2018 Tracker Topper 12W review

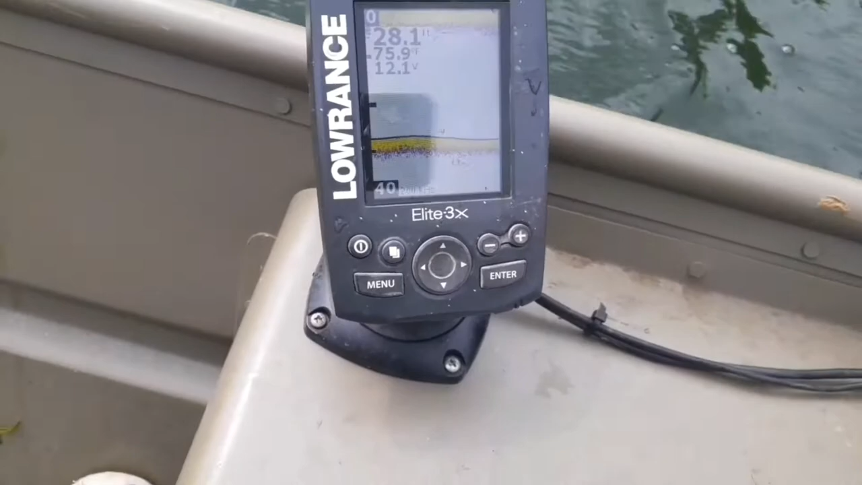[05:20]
We did have issues of it drifting into the shores. The equipment was all good.
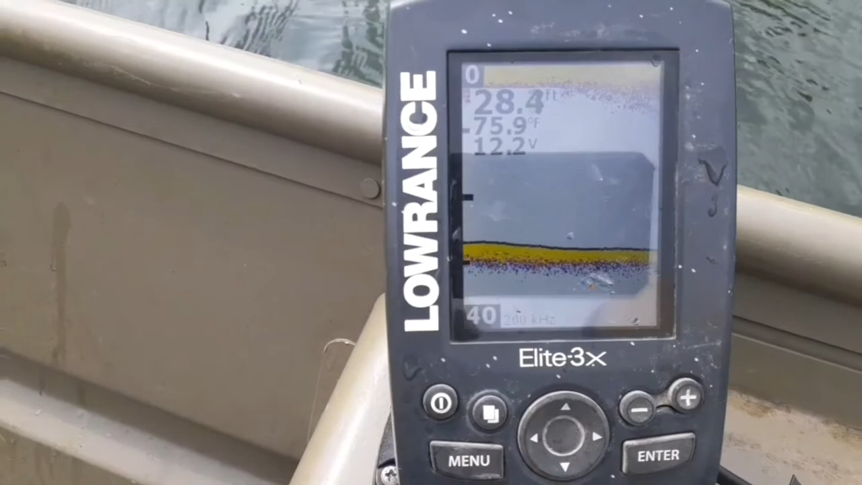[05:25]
On screen: depth 28.4 ft, water 75.9°F
Fish locator shows color, the water temperature, the surface water temperature. The trolling motor is strong and durable, and we found that out being blown into the banks.